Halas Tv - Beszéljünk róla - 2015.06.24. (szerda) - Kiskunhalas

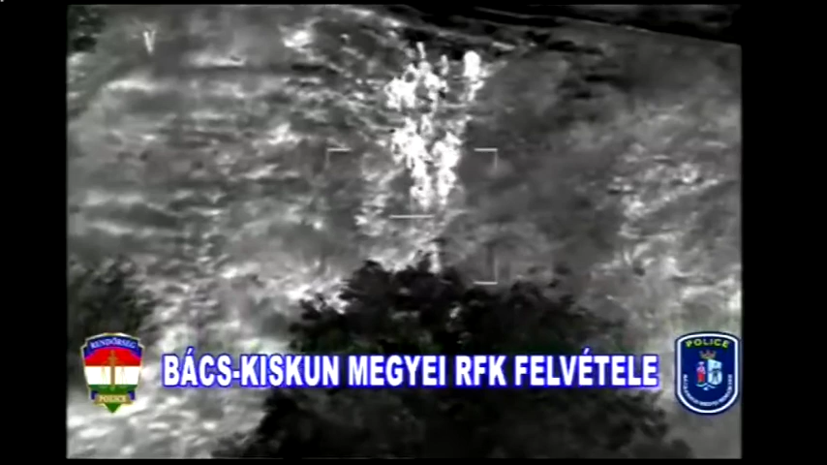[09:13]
A rendőrök nem csak gyalogos és gépkocsis járőrözést végeznek,
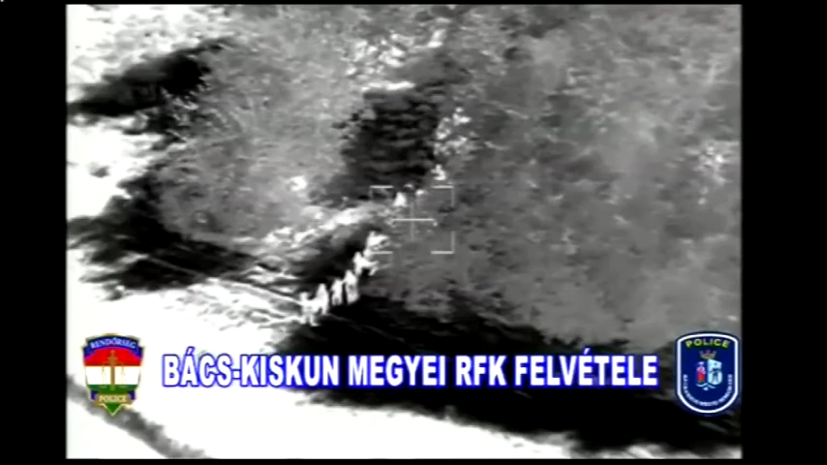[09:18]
lovas és kutyás egységek teljesítenek szolgálatot a határ közelében, és helikopteres légifelderítést is végeznek.